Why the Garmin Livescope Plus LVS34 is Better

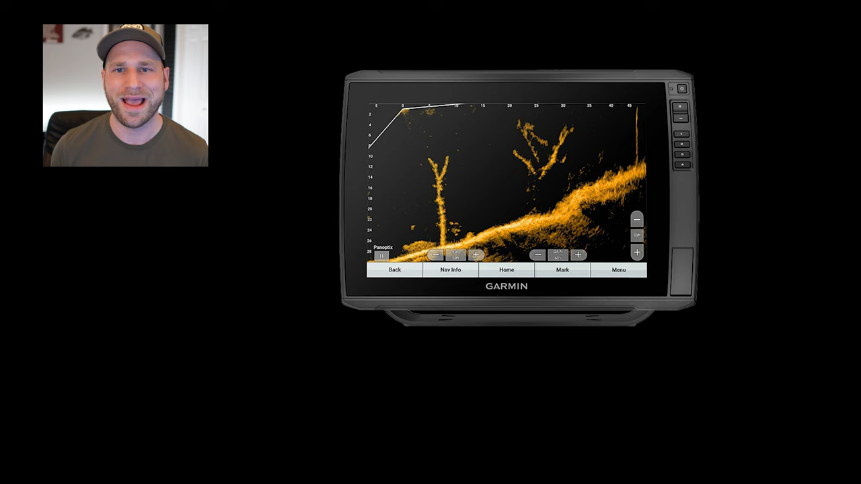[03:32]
The LiveScope Plus LVS34 transducer has a new built-in stabilization system that keeps the sonar image steadier, even in rough water conditions.
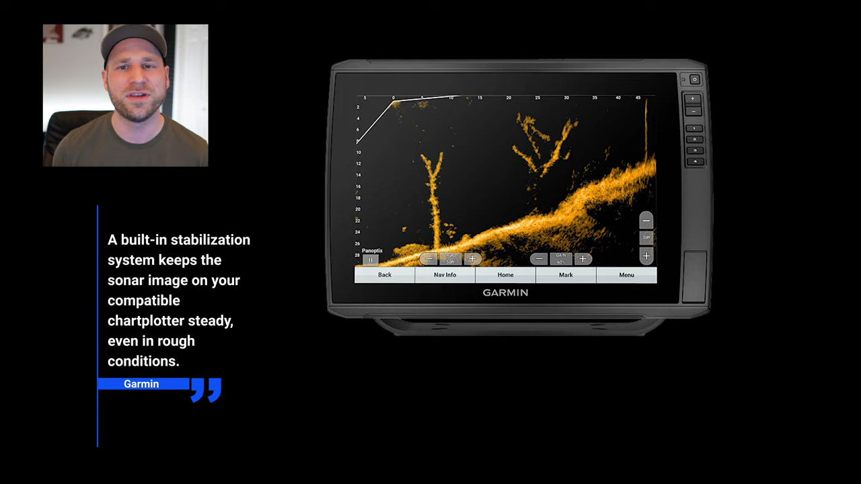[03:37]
Unit compatibility. Only current model units are going to be compatible with the LiveScope Plus system.
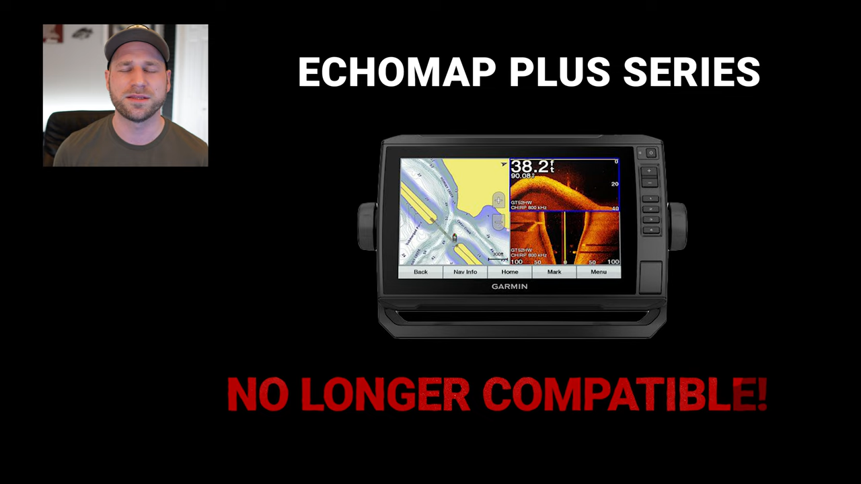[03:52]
Most notably, the Ecomap Plus series of devices will not work with this new transducer. This is because the units are no longer receiving firmware updates from Garmin, and therefore will not support the new firmware that is required.
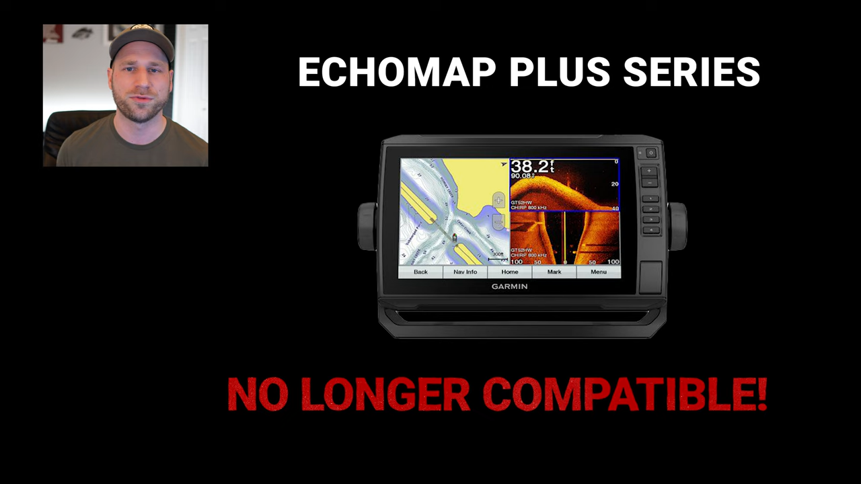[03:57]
These chart plotters that I have on the screen will all be compatible, just like with the LVS32.